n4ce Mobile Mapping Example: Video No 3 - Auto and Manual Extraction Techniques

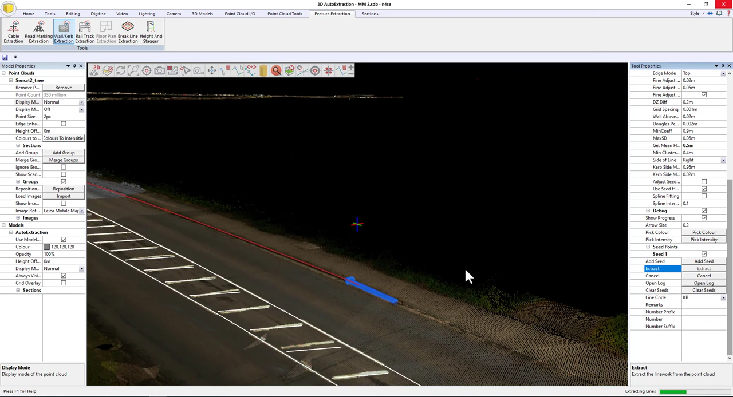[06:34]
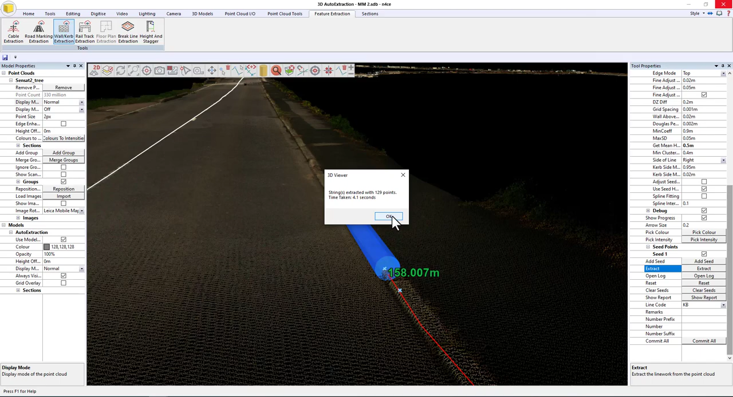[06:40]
Okay, so that's done another 158 meters. And again, it looks like we've got a bit of a drop curve there,
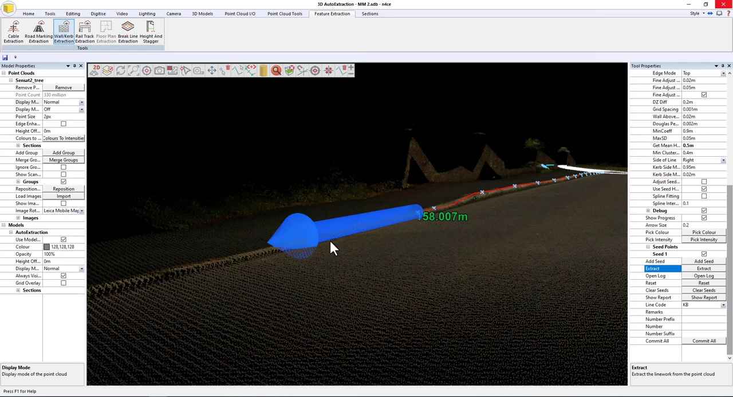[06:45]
hence the DZ change has vanished, so it's stopped. But otherwise, I'm pretty happy with that.
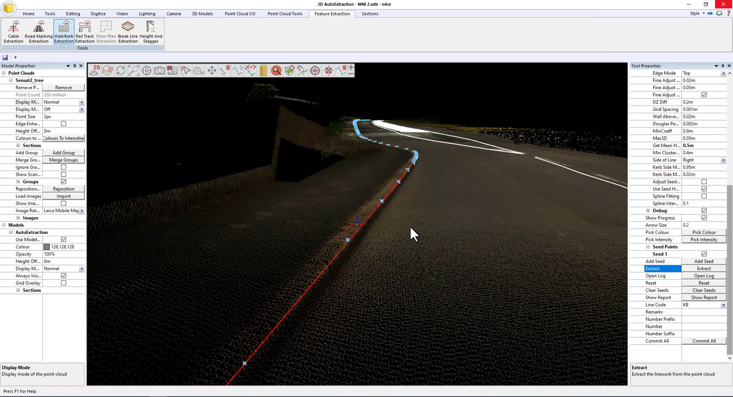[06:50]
As you can see, it keeps the points around the curves and thins them out along the straights.
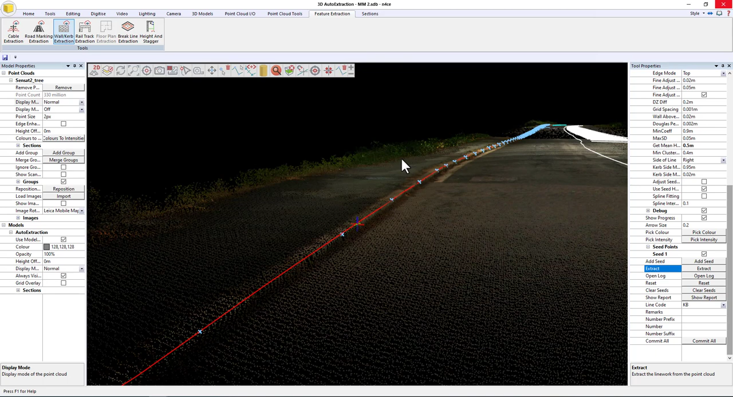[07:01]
All right, so that's the process fundamentally, and you can obviously drop down as many seeds as you like. If you've got curves either side of the road, you could do them both at the same time. So I'm just going to hit commit all.
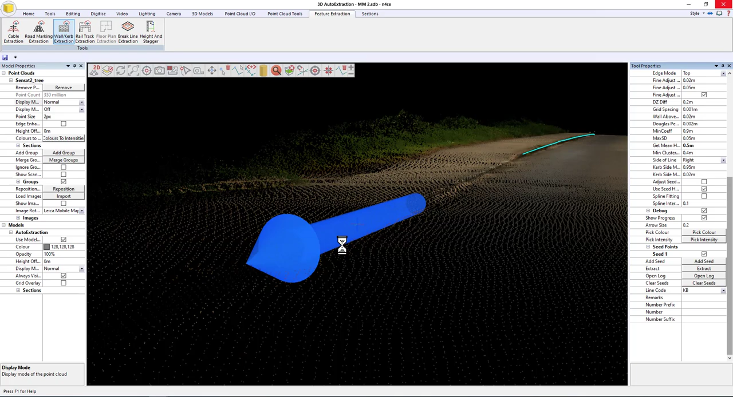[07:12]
Okay, and I'll just cancel this tool, and then in the 2D view,
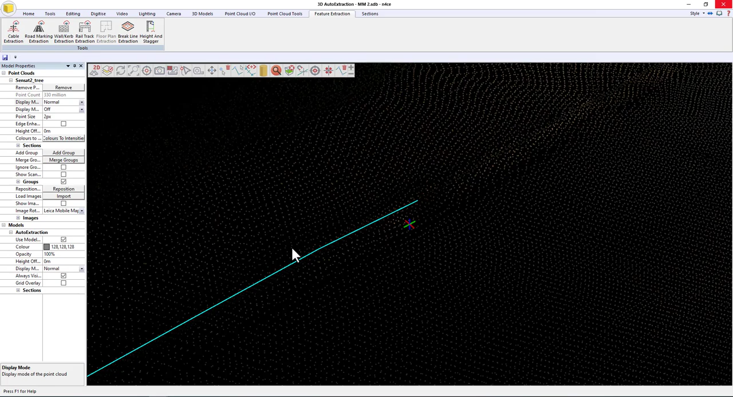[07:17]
I can join it, or I can do it actually in here as well, just by going to editing and then clicking on join points,
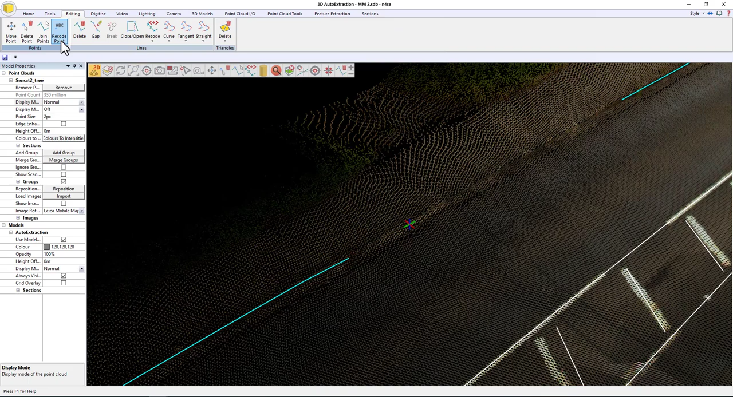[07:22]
and we'll join that to there. Okay.
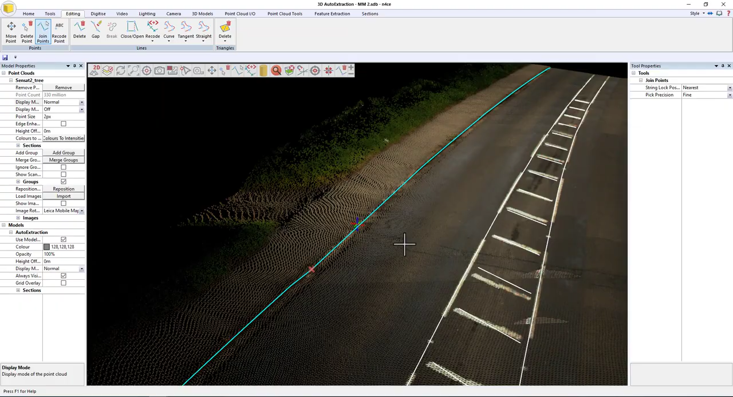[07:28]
So that's a way of doing it. Where you have nice long stretches of curb, that tool works well.
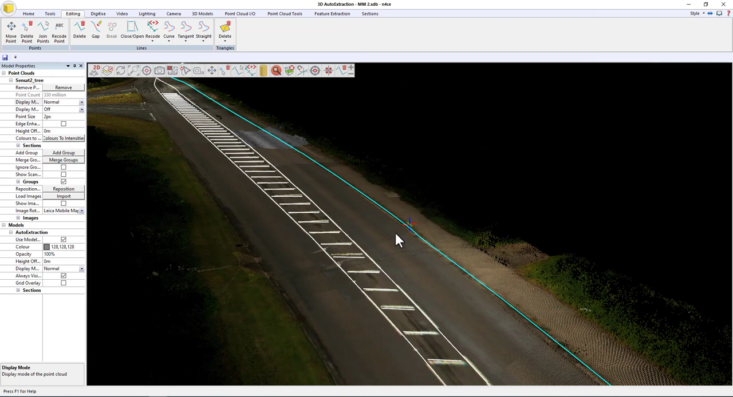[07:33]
If you're constantly switching between curves and drop curves, it might be just as simple to do it in the 2D view. So I'll just quickly demonstrate that.
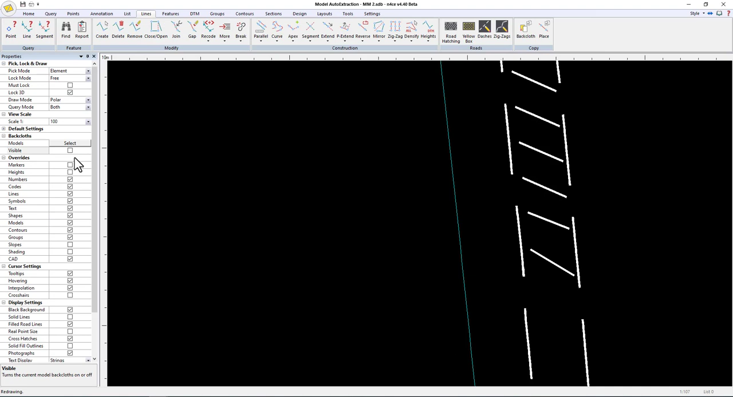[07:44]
Okay, so if I turn the image off, here you go, you can see that's the curb that we've just extracted.
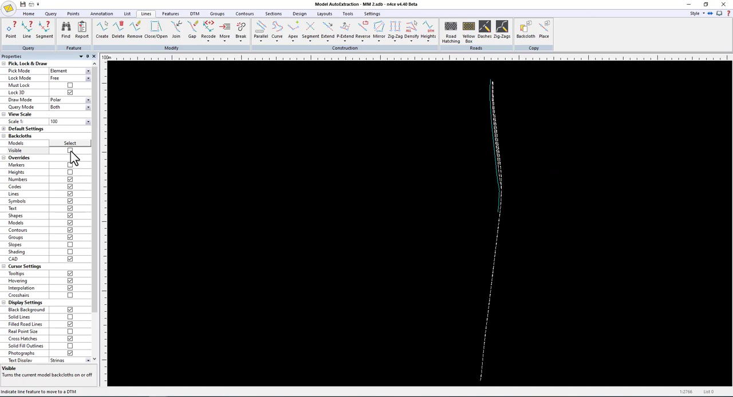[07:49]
Okay, if I turn the image back on, I'll move back into the town.
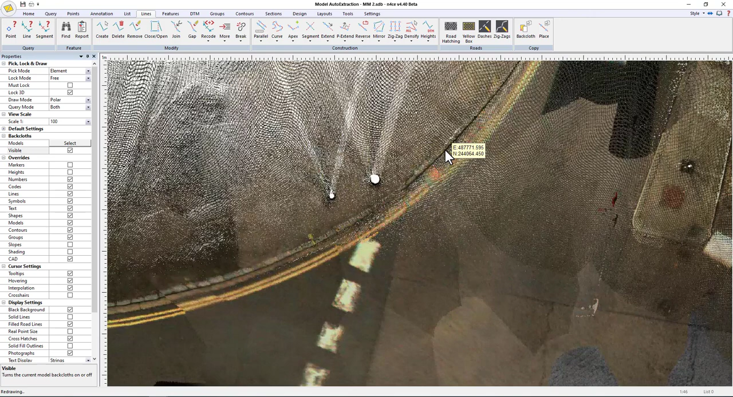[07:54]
Okay, so these curve sections here where you've got the curb disappearing, again, it's probably going to be easier to do that in 2D, or rather, it's going to be easier to do that in the 2D view. So we're going to go to points and choose insert. If I choose KB,
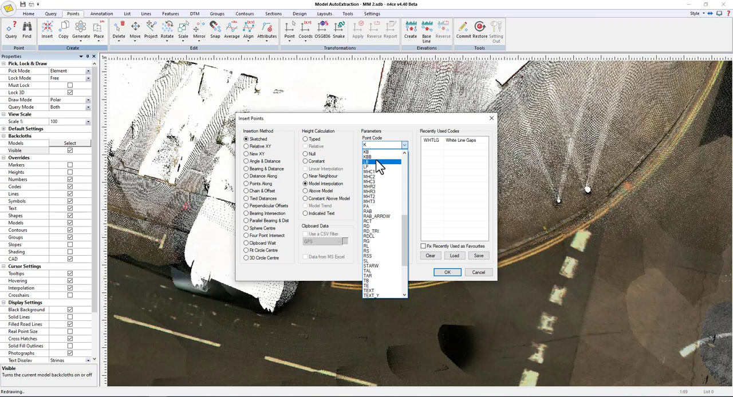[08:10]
and obviously dropping the points,
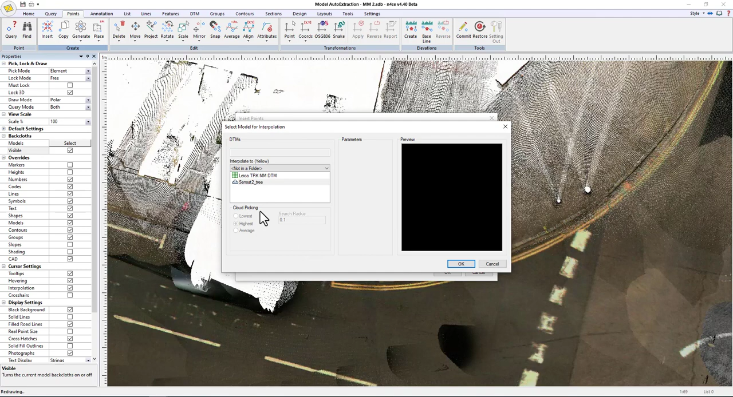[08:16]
and what we'll say is we'll say highest within point one,
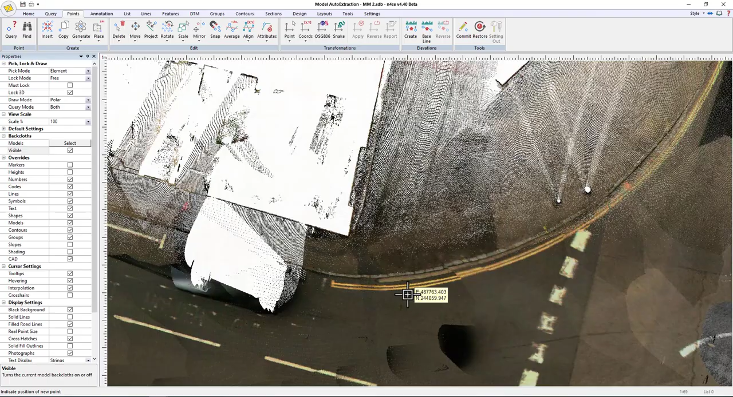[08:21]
and we'll just choose where to start. So let's start here.
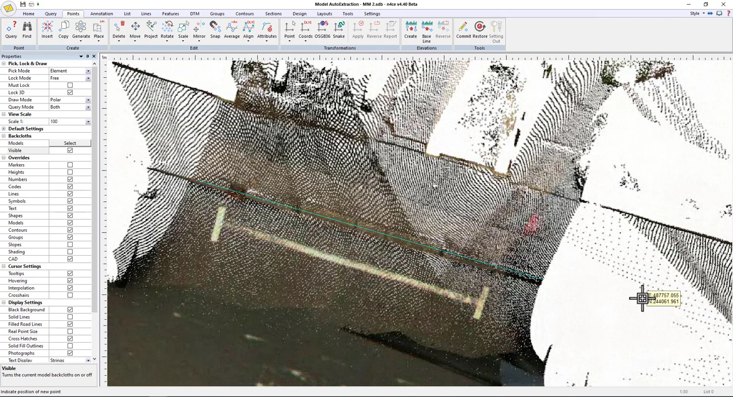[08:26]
In this mode, I can actually put points further apart, because what I can then use, I can use a special densify function to increase the point density after I've inserted the points.
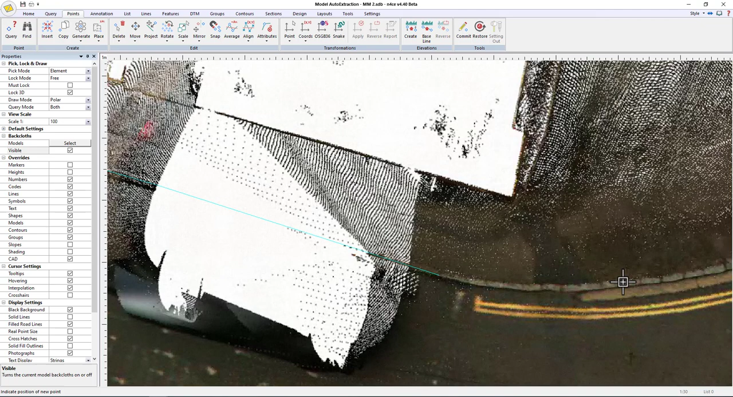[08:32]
So I don't actually have to create points along the long straights.
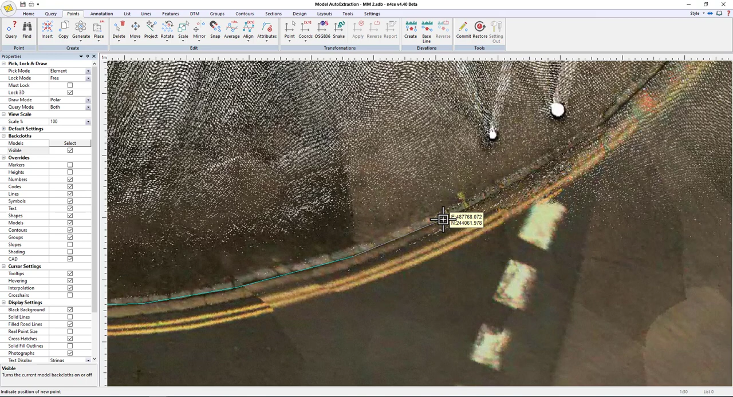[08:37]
I can get the densification tool to do that for me.
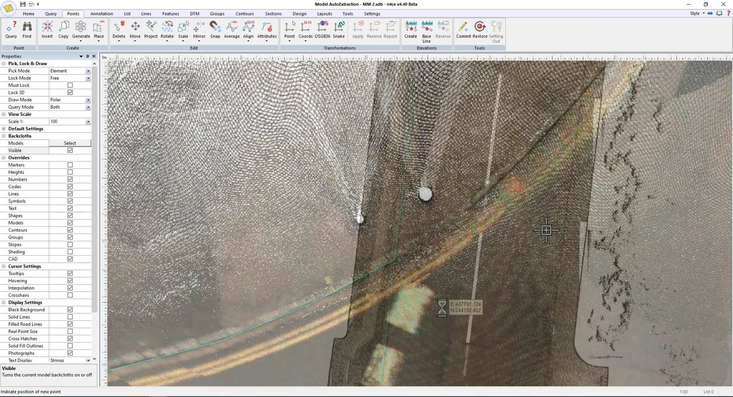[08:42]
Okay, so if I turn the markers on the point crosses, you'll see